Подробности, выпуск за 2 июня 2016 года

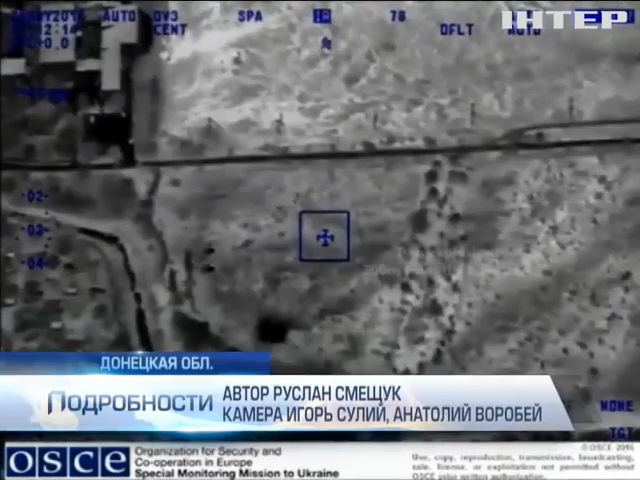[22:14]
152-мм снарядами разносят Авдеевскую промзону.
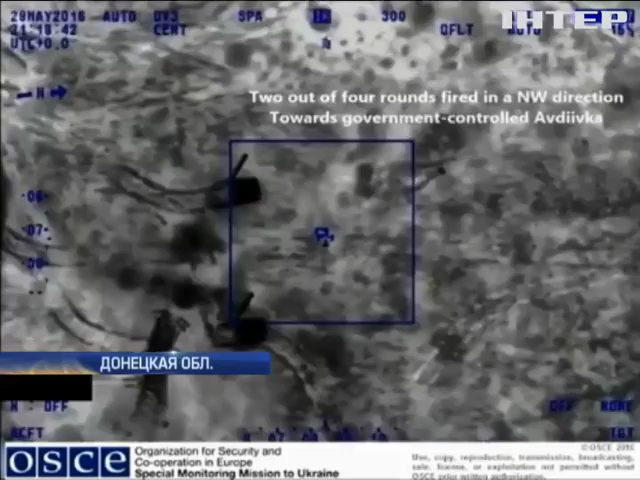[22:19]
Работают из поселка Минеральное под Донецком. Это было несколько дней назад.